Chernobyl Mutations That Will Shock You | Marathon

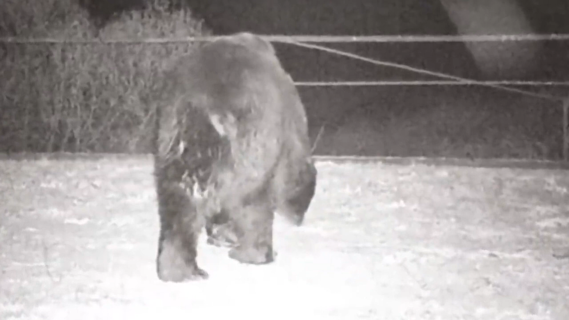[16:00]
up cameras hoping to learn more about the effects of the radioactivity in the area when all of a sudden one night on camera,